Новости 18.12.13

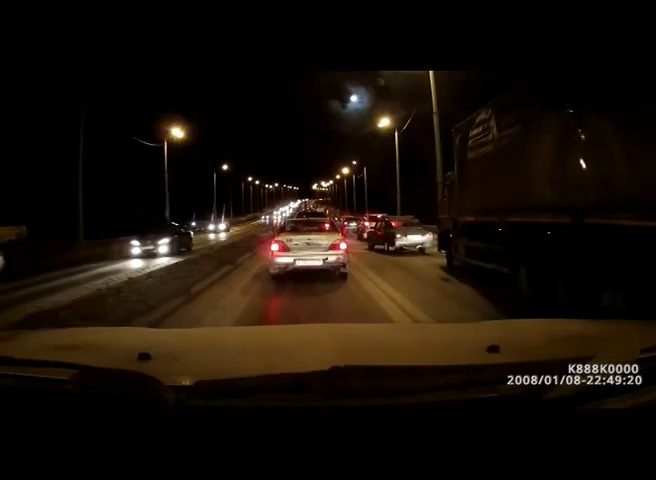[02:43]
Кроме того, ближе к Древлянке на противоположной полосе чуть позже произошла еще одна авария.